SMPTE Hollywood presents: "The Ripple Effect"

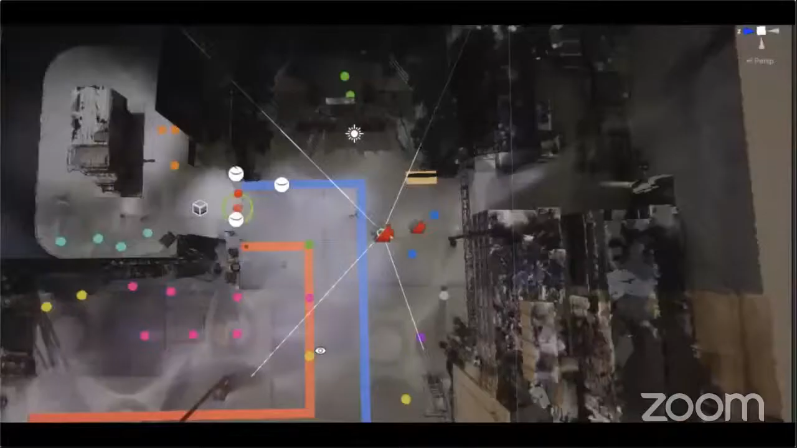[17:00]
By taking that scan, we can actually tell how big a space is and how many people can fit in it.
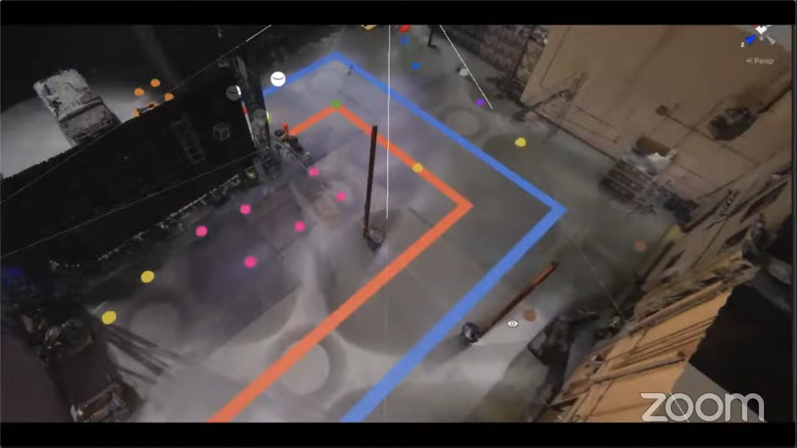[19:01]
We leveraged Cinecode's mini-map feature, so any crew member can look at a PDF or
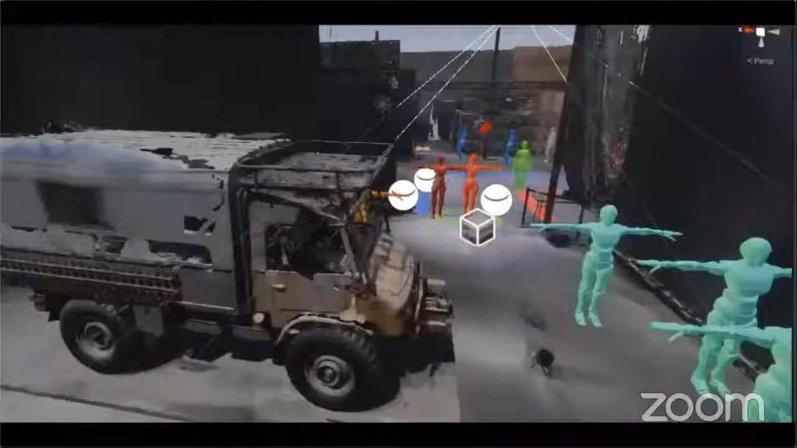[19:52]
it's given productions an excellent tool where they can actually visualize the spacing of people,